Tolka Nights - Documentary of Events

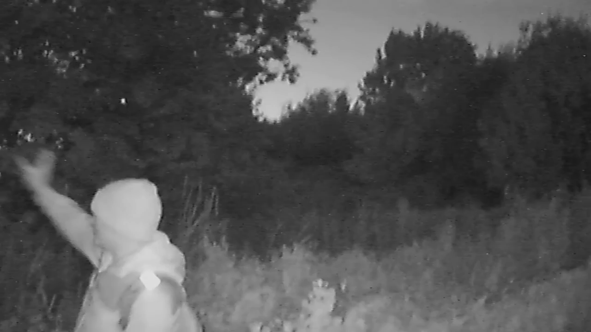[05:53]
There, yeah. And that there, yeah, that was definitely a common pipistrelle there.
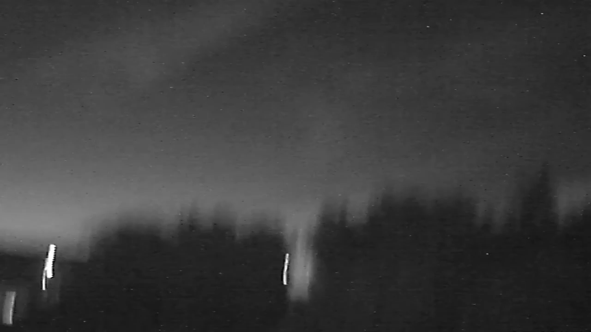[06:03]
I think there's possibly two bats here at the moment. Two pipistrelles. Hello.